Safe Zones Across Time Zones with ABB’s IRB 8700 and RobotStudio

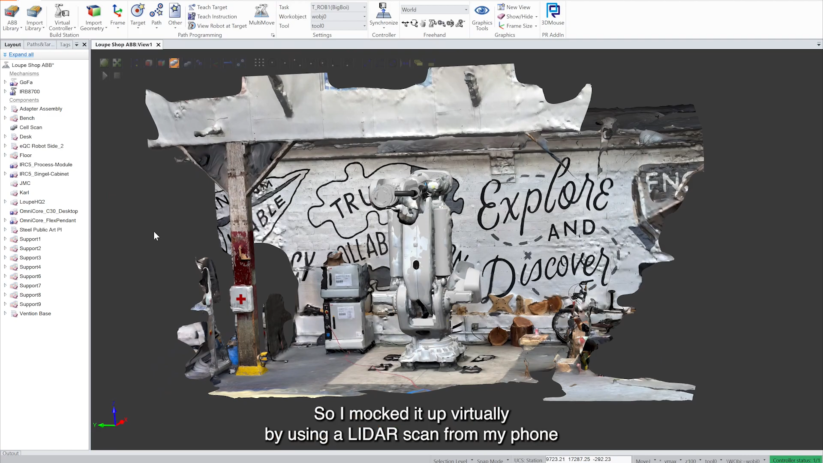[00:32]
So I mocked it up virtually by using a LiDAR scan from my phone and imported it into Robot Studio, ABB's robotic application development software.